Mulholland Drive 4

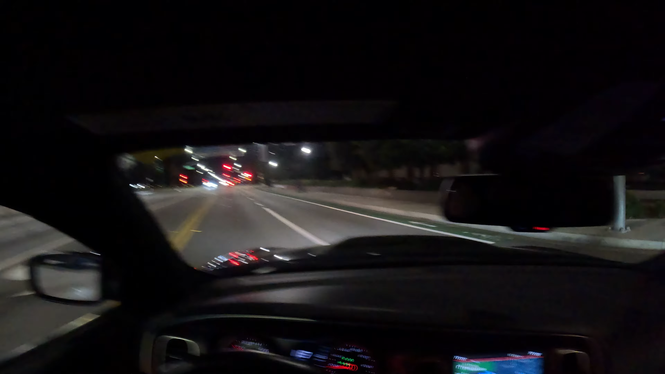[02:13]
Turn right onto North Rexford Drive.
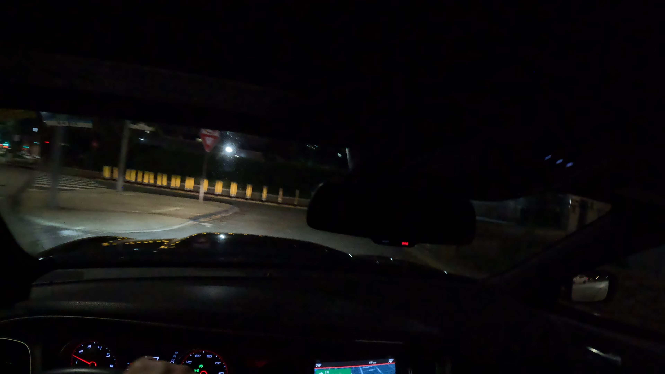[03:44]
In a quarter mile, turn right to stay on Civic Center Drive.
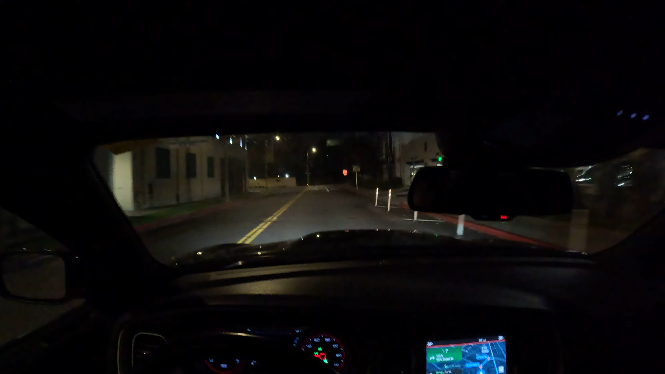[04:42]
Turn right to stay on Civic Center Drive, then turn right onto Burton Way.
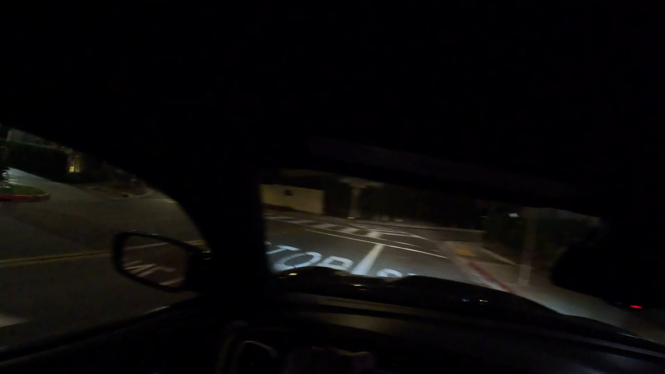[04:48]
Turn right onto Burton Way, then turn right onto North Rexford Drive. next right onto North Rexford Drive.
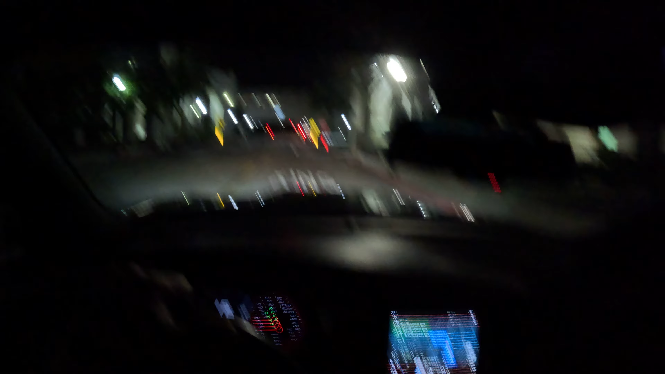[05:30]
Turn right onto North Santa Monica Boulevard.
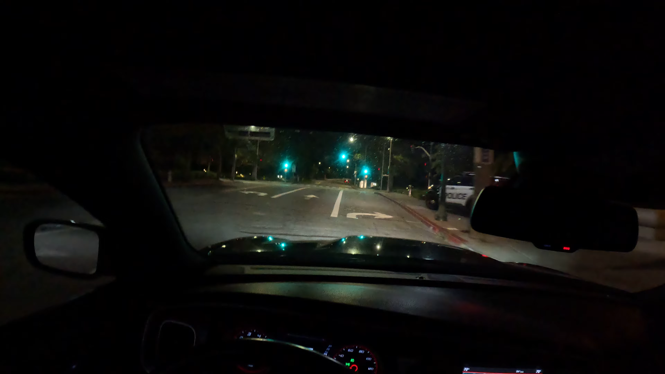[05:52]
Keep left to stay on North Santa Monica Boulevard. Continue on North Santa Monica Boulevard for 6 miles.
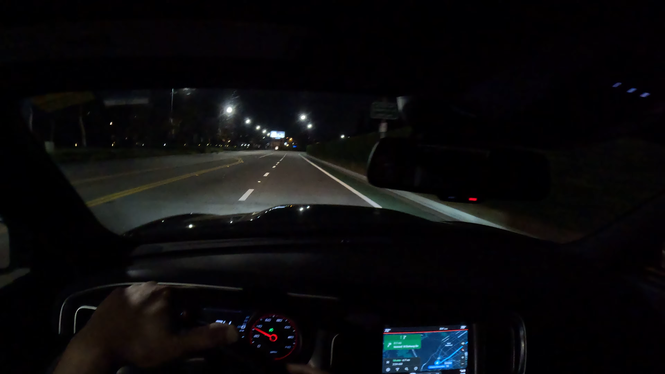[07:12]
Slight right toward North Doheny Drive, then turn right onto North Doheny Drive. Turn right onto North Doheny Drive. In 1,000 feet, turn left onto Beverly Boulevard.
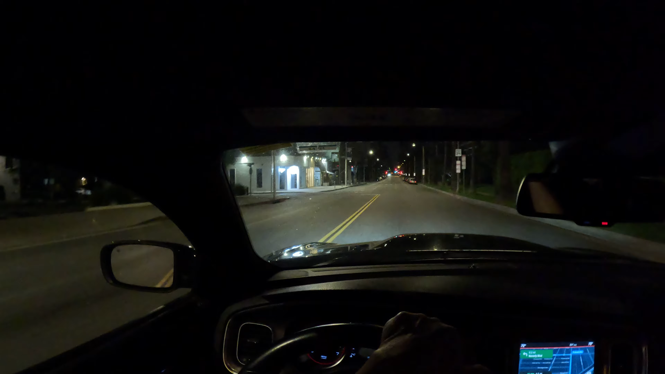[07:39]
Take the second left onto Beverly Boulevard.